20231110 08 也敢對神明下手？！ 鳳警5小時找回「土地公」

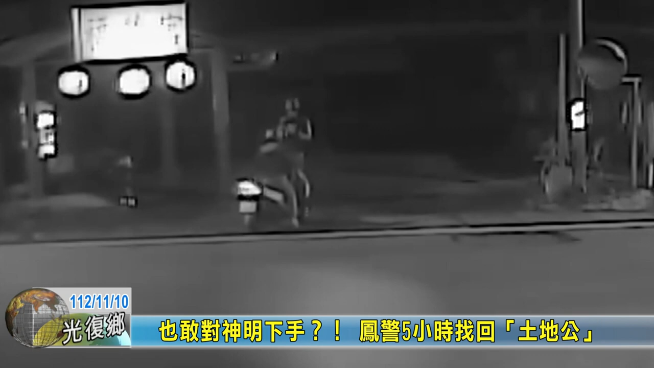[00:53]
定停在庙前这一部普通重机车的驾驶人人设有仲嫌进一步追查就在临近的凤林镇找到了遭窃的土地公你拜什么